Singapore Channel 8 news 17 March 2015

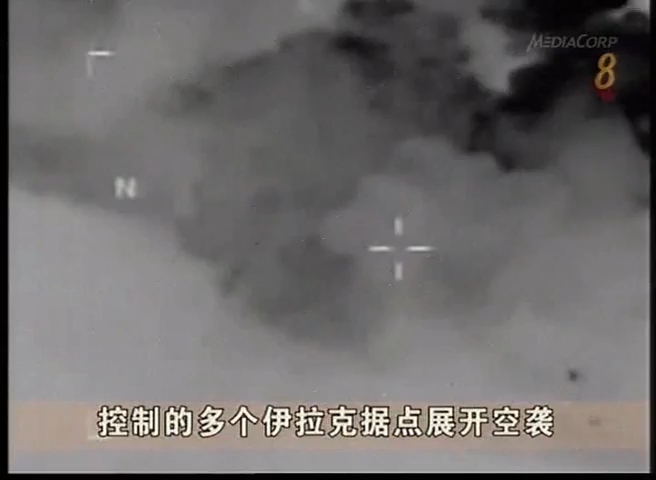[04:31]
多个伊拉克据点展开空袭目标包括伊国分子占据的建筑和军车